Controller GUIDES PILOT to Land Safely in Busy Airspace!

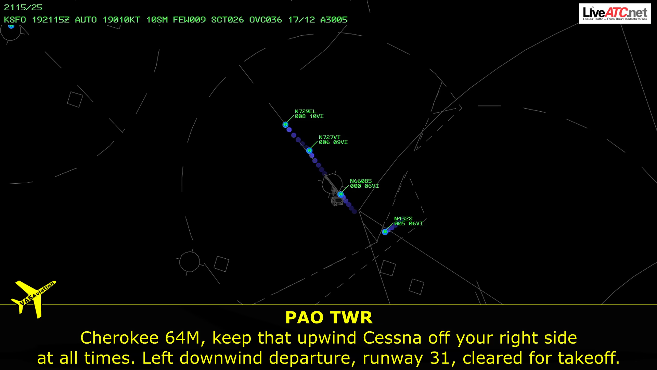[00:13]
Cherokee 64 Mike, keep that upwind Cessna off your right side at all times, left downwind departure, runway 31 cleared for takeoff.
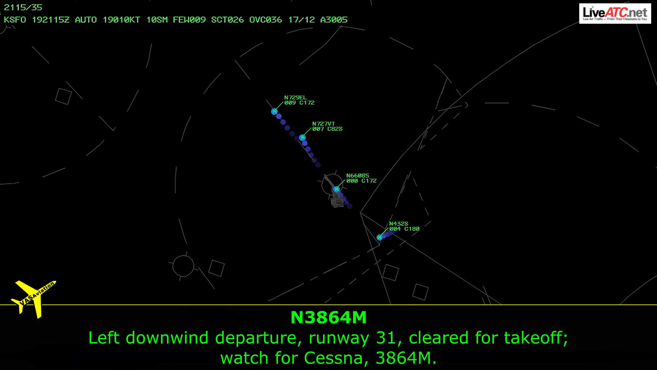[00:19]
Left downwind departure, runway 31 cleared for takeoff. I'll watch about Cessna, 3864 Mike. Skyline 7, Victor Tango, base turn approved, runway 31 cleared for the option.
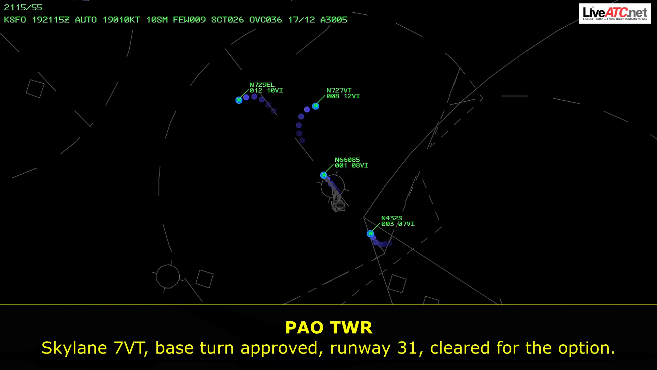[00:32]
Base approved, runway 31 cleared for the option, Skyline 7, Victor Tango.
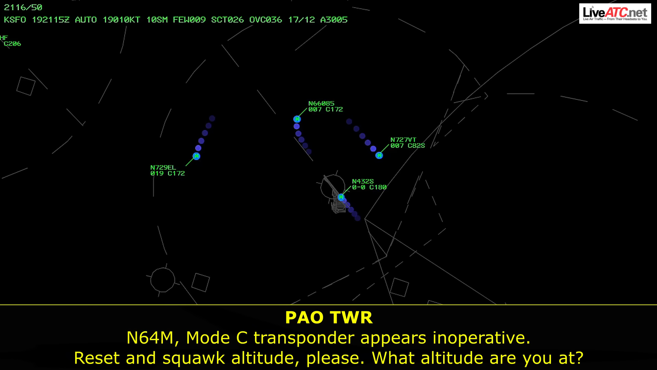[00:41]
Number 64 Mike, mode C transponder appears in operative, reset and squawk altitude please, what altitude are you at? Say again please, 3864 Mike.
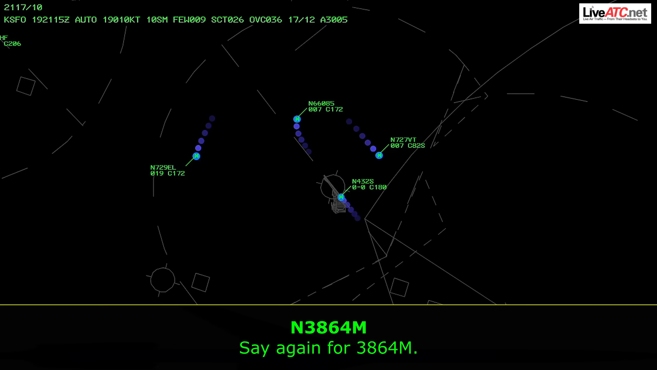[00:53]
64 Mike, your transponder appears in operative, I need you to reset it and squawk your current altitude please.
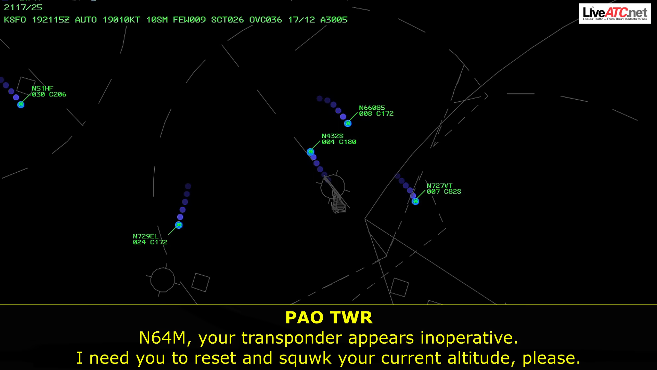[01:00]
I'm calling altitude 008, 364 Mike.
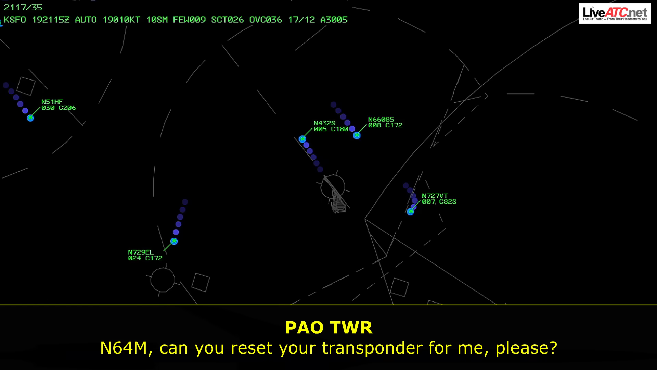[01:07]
64 Mike, can you reset your transponder for me please? Oh, my transponder says no ADSV.
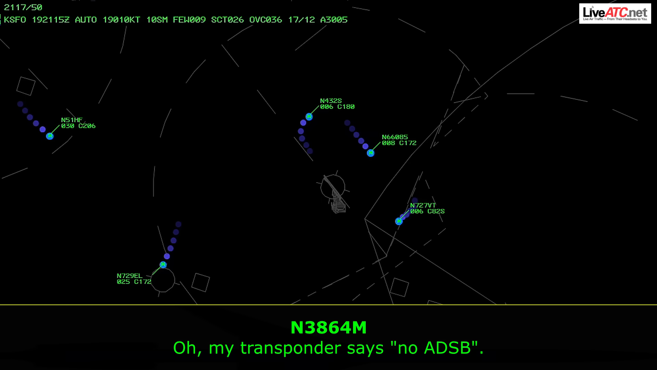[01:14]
Number 64 Mike, if your transponder isn't working sir, you can't fly it through the San Jose Clash Charlie, so for now,
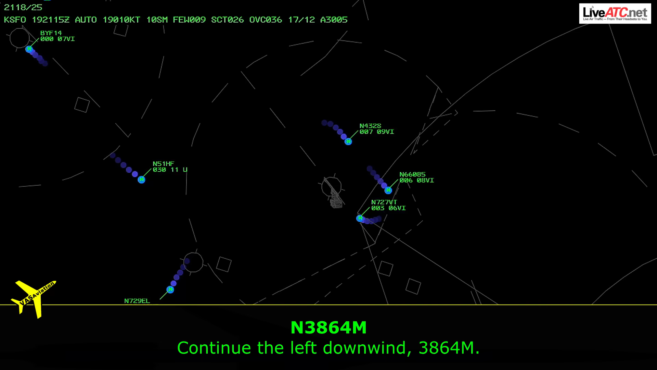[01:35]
Continue in the left downwind, 364 Mike. Number 84 Mike, could you try resetting your transponder for me please?
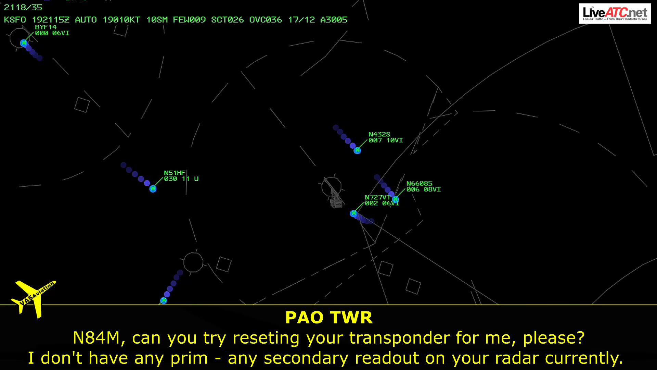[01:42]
I don't have any secondary readout on your radar currently. I'm currently not a radar you mean, 364 Mike?
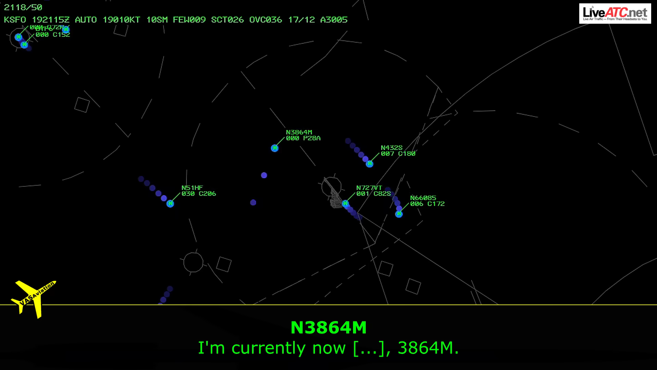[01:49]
64 Mike, I don't have any secondary radar targets acquired for you, I need you to remain outside of Moffat airspace.
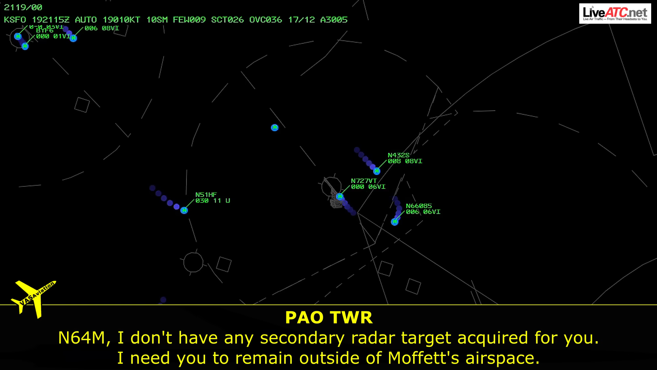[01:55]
Right turn direct 190 please.
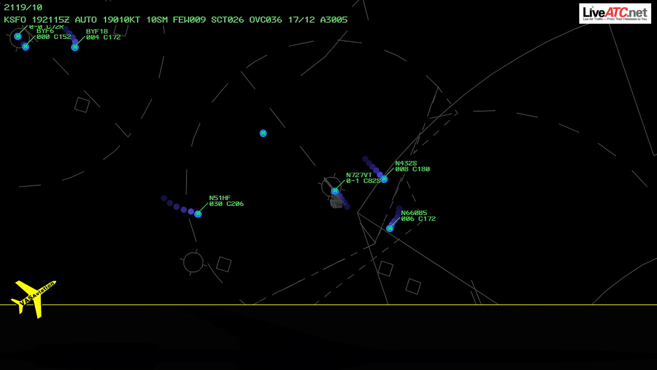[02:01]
Right turn to heading 190, 3864 Mike. Number 64 Mike, I need you to make a right turn direct 270, right turn 270 please.
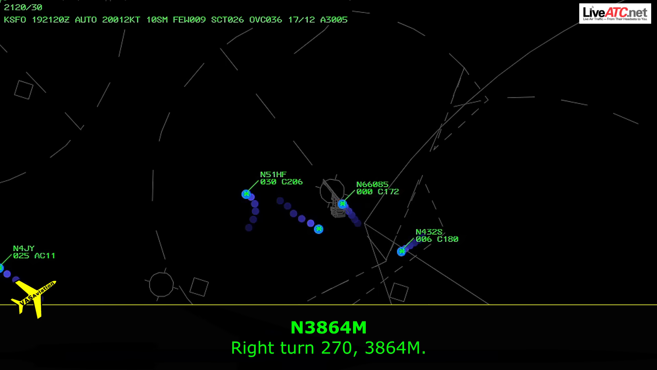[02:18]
Right turn 270, 3864 Mike. Test 32CR, use caution, traffic's cutting off right in front of you, above you.
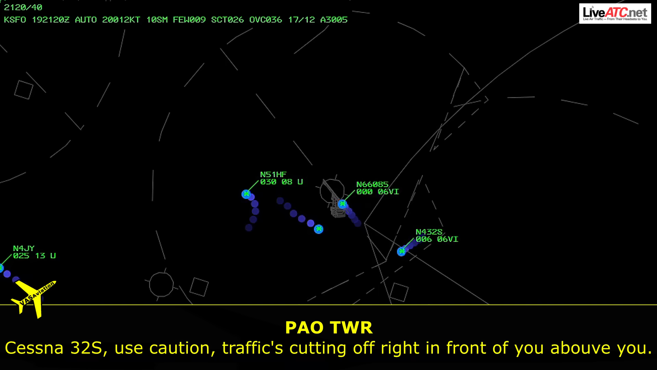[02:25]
And 64 Mike, I told you to make a right turn sir, I need you to make, just continue that way and make a left turn.